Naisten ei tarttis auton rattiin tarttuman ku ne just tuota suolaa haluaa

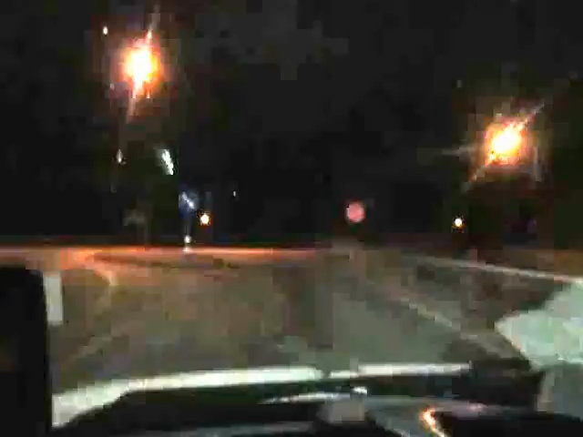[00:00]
Eihän se sitten ollut himassa ollenkaan. Tääl on tosissaan tiet jo jäässä saatava. Vittu tääl on suolattu saatava. Mitähän vaihtoehtoreittiä sitä nyt menis, ettei tarttis tota suolaa? Vittu, että alkaa vituttaa tällänen vitun suolan kylväminen. Vittu homot, perkele! Saatana, mikähän kansanliike tässä pitäisi testiää?